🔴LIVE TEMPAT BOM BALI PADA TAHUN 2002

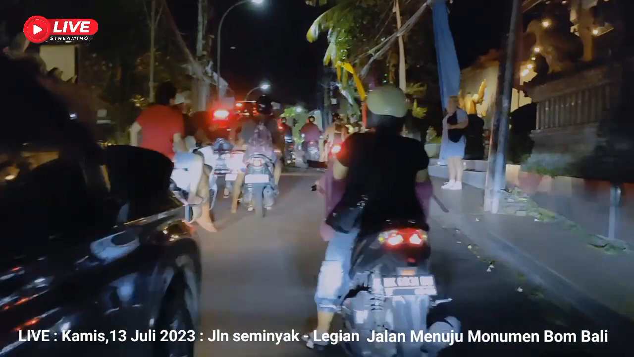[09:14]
Macet kalau daerah sini pasti macet. Kayak anu lah, macet. Iya ya.